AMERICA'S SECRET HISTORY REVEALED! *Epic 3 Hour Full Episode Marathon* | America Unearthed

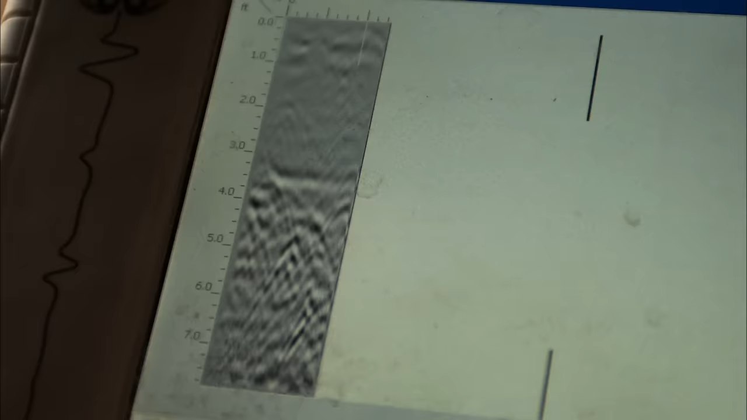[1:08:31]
That's just rock, debris that could be in the ground.